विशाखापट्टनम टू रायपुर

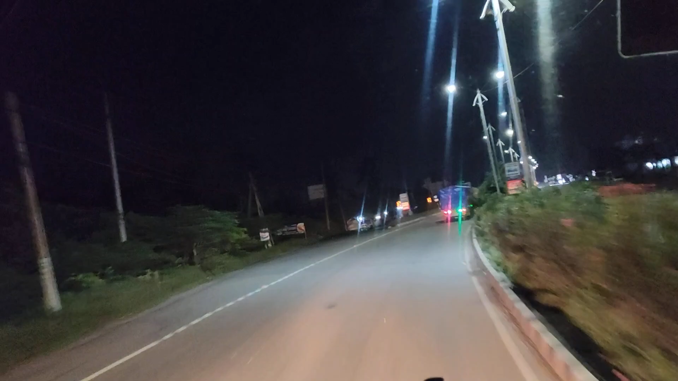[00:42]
हम लगे हैं फस्ट वार साक्टा है तो चलिए यह गाड़ी के पीछे लगे
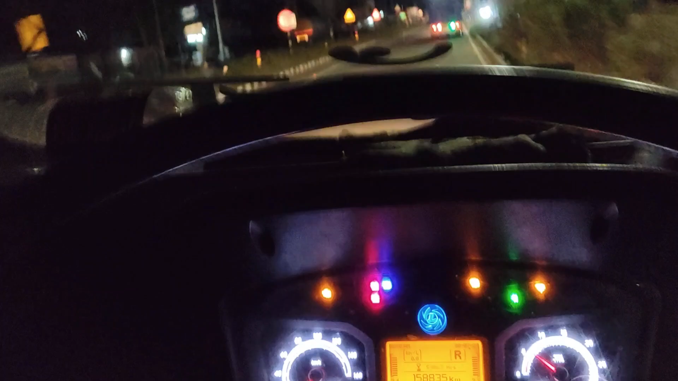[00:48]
हो ज़े पहुंचा देगा जहाँ जाएगा तो तो दोस्तों देख सकते हैं हम काटा के पास आ गए है और यहाँ पूरा गाड़ी
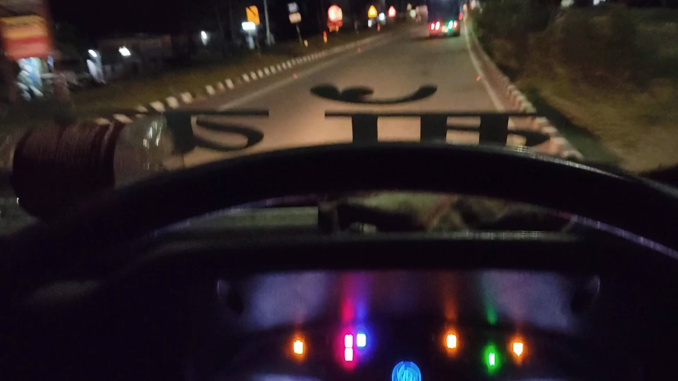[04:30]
रात भी थोड़ बहुत सून सा नहीं है गाड़ियां बराबर चल लए हैं एक ट्रक